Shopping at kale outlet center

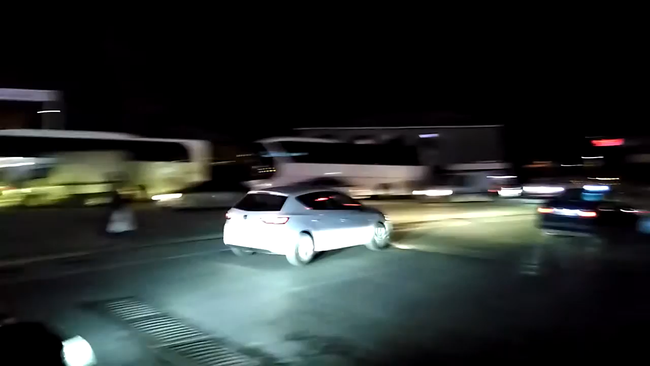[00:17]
there's also Rial over there the red one which is also
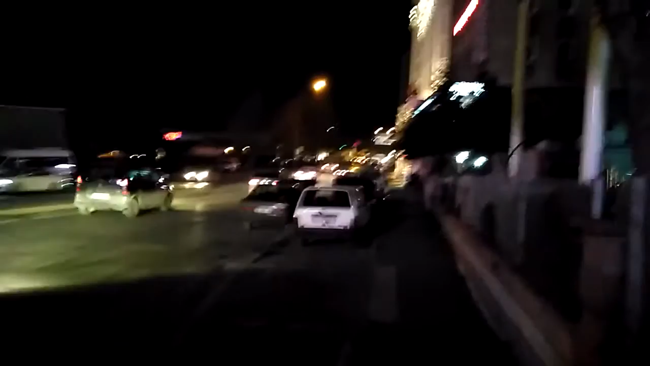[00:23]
visible and over there that one this one is the Ramada.